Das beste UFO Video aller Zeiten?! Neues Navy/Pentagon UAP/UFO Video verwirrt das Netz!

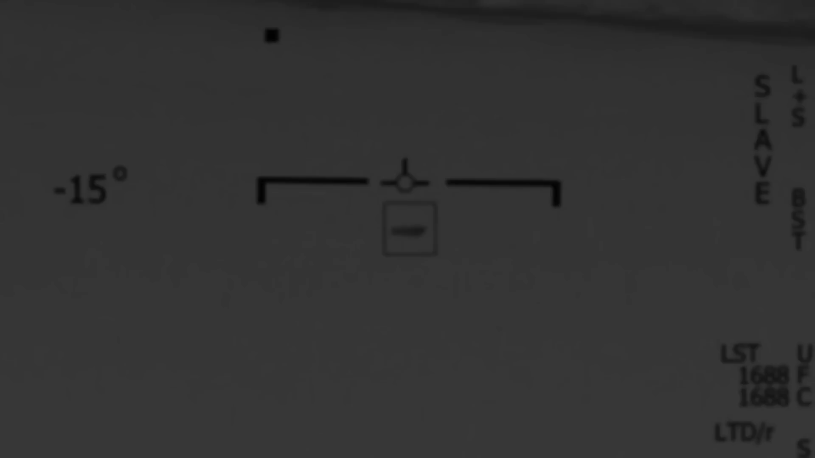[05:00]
Das Video an sich ist auch nur 28 Sekunden lang und, ja, man kann es immer wieder zurückspulen und sich angucken, weil es wirklich, ja, ein unschlagbarer Beweis wäre. Das beste UFO-Video im Bereich der Infrarot-Aufnahmen,
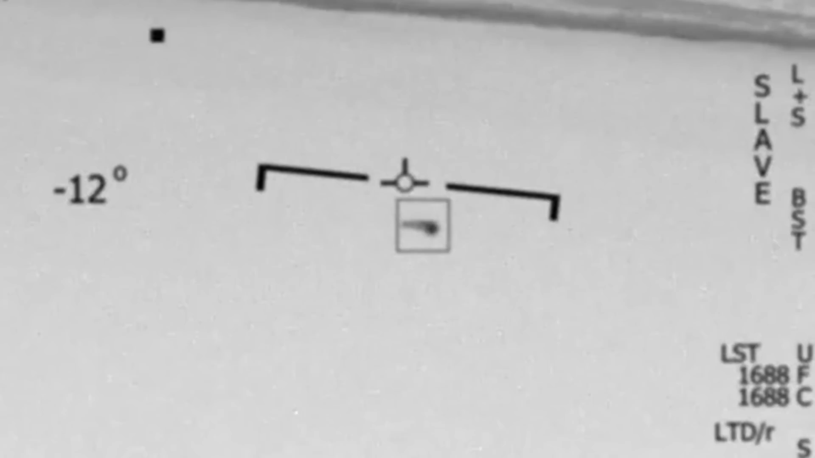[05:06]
der FLR-Aufnahmen, die wir wohl je gesehen haben. Dieser kleine weiße Punkt am Anfang, der dann, ja, nach paar Sekunden verschwindet, der gehört wohl nicht dazu. Eine Spiegelung auf der Wasseroberfläche oder eine kleine, ja, Wärmesignatur. Das UFO an sich ist da ja schon deutlich zu erkennen, wo der Fokus drauf gerichtet ist. Ja, ein wirklich fantastisches Video, das leider zur großen Krux,
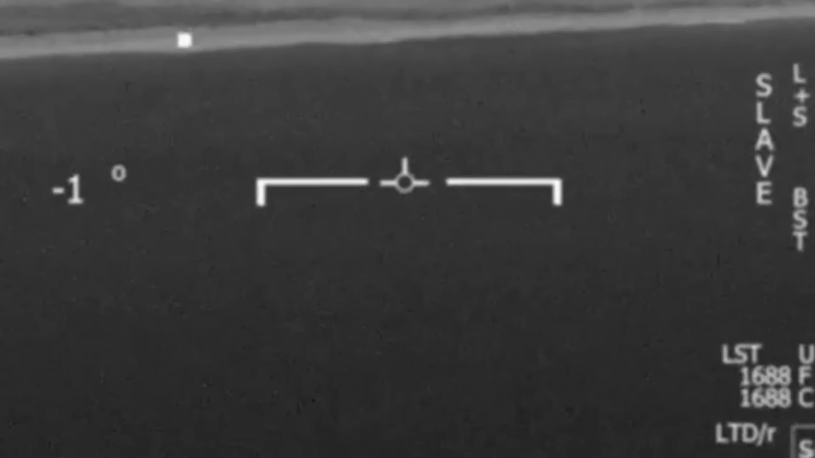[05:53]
ja, zu gut ist, um echt zu sein. So zumindest war es meine anfängliche Vermutung und, ja, ich weiß es nicht mit 100%iger Sicherheit, doch wir schauen uns das mal jetzt zusammen an, was mich an diesen Videos stört.
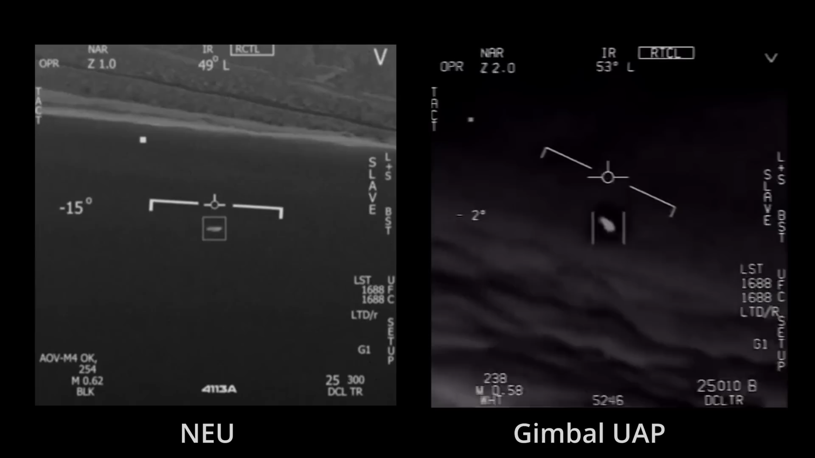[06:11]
Dazu habe ich mal das erste, das Gimbal-Video aus dem Jahr 2019 wurde es, glaube ich, offiziell bestätigt und 2017 von der New York Post geleakt.